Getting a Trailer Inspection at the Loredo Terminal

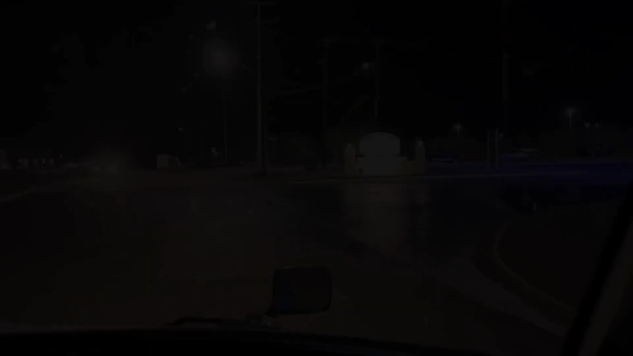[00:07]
yeah so welcome to the laredo texas
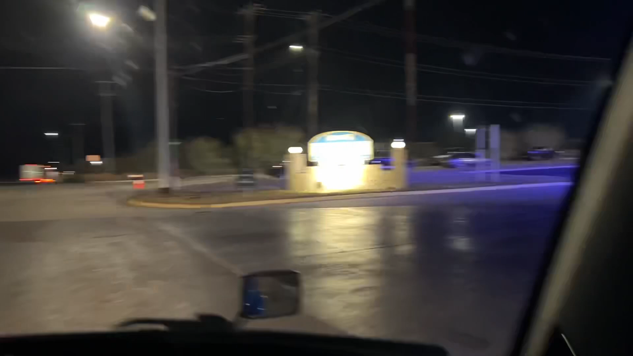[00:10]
werner terminal first time here look at this fancy mood
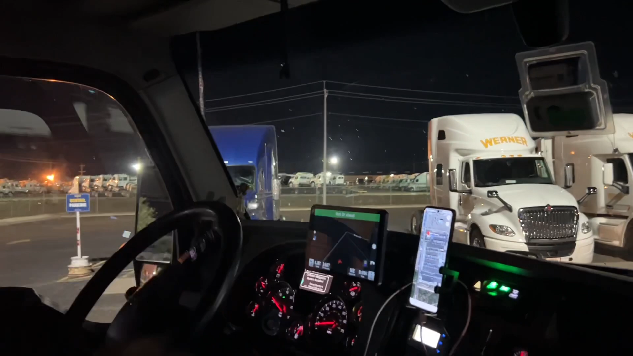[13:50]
Straight down the street. No parking required.